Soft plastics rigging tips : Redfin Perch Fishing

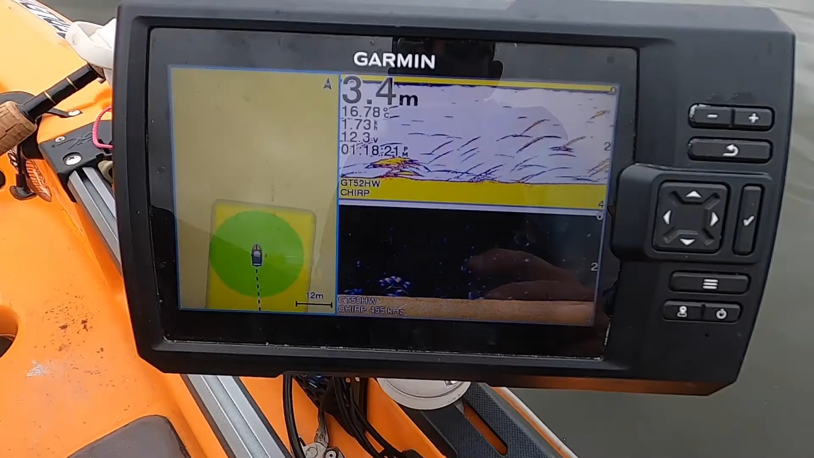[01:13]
On screen: depth 3.4 m
All right. So we've just gone over a massive school of fish. There we go. And I knew I would hook up there.